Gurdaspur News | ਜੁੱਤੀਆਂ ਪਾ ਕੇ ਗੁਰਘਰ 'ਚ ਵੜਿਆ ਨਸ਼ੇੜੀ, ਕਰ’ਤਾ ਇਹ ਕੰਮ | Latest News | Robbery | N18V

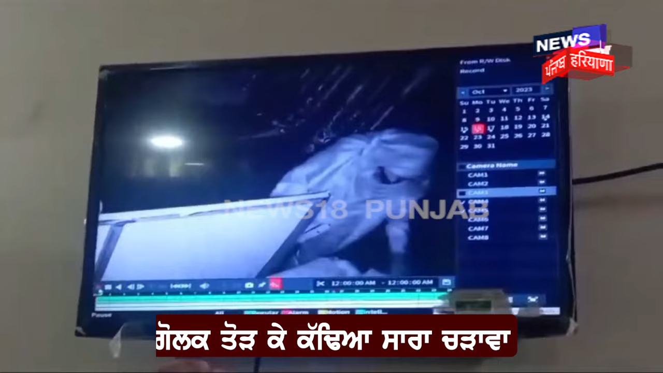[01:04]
उस दे प्यरा कि जो जूते सी ओ काये होई सी धे विच्छ भी देख्या
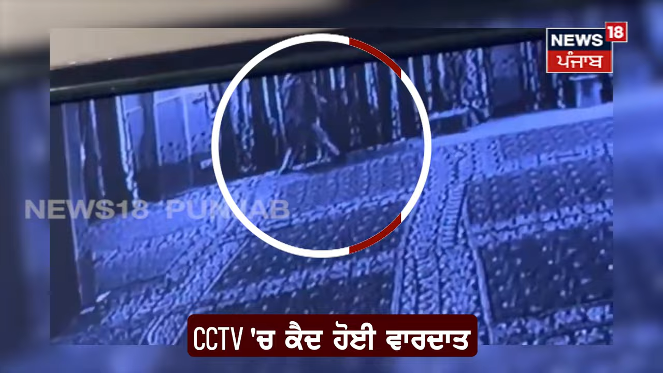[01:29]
तोड़के उस सारा चड़ावा अपने नाल लेग गया है ते सिक संक्ता देवी छुण इस कठना तो बात पारी रोज है ते पुर्ज़ कोड़ सक्त कारवाई करंदी मंग करी जा रही है